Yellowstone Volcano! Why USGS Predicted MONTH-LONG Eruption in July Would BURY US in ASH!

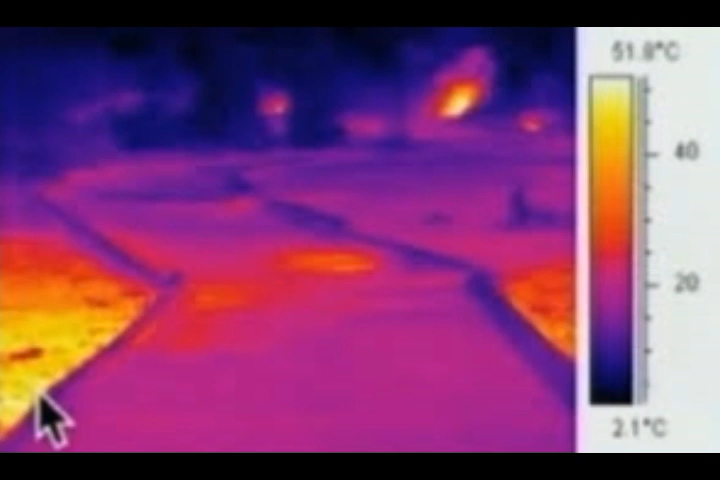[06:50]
On screen: scale bottom 2.1°C
but some reach the boiling point of water. If you were walking barefoot, you would have been pretty uncomfortable, so the park service closed off the Back Basin for a period of about a month, and things cooled off and went back to normal. Yellowstone Park was closed after the caldera uplift caused a 100 degree Celsius ground temperature, which is, of course, boiling point.